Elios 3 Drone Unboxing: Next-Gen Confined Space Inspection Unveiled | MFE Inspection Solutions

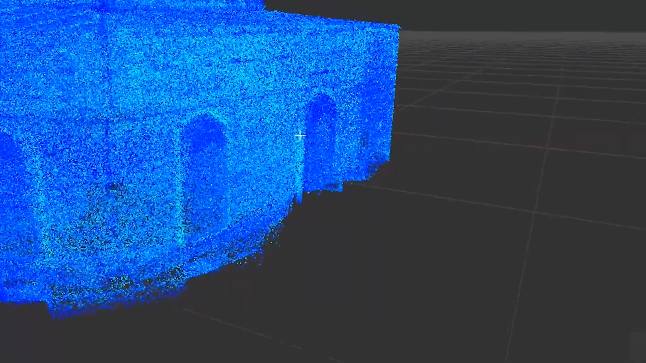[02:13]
So you need to look at maps real time as well as the video that it's utilizing you're seeing on the spot.
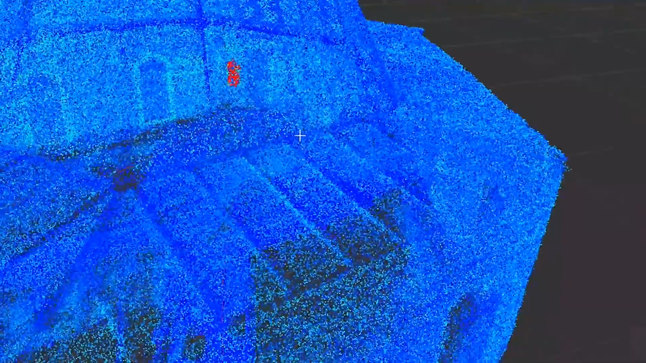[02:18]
So the main difference on the Ilios III you can see right here is the LIDAR puck. This really opens up what the Ilios III can do.
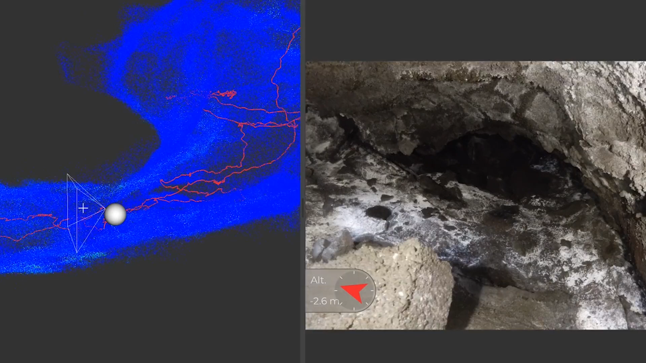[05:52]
So what this helps does is not only penetrate the dust, but also helps cast shadows and things that you need to look at depth, so cracks, any types of pitting.